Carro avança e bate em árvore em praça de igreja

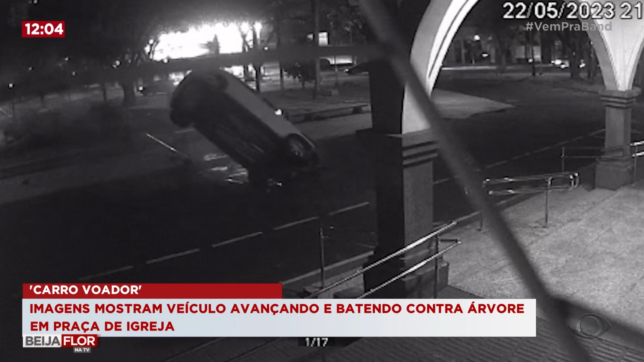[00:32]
O motorista, transtornado, quase foi pelo caminho da luz. O veículo parou próximo à porta principal da igreja.